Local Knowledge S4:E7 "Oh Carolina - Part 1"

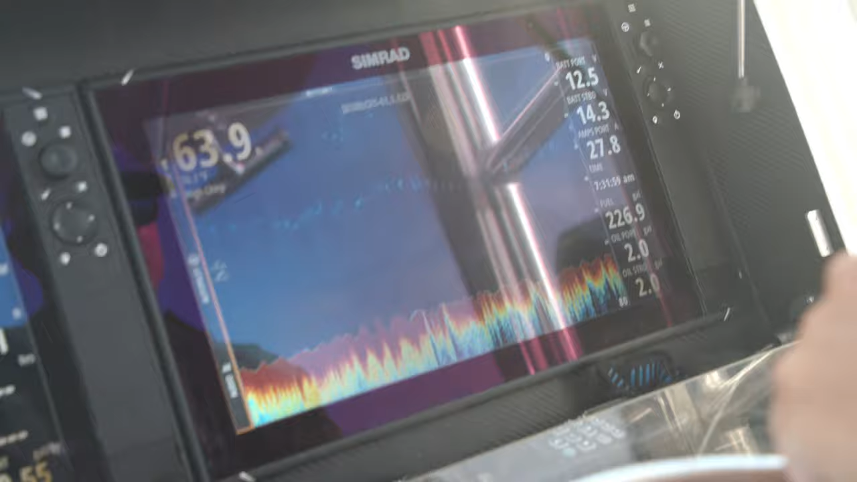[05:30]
There it is, right there. Unless that's your sabiki I'm marking, that might be your sabiki.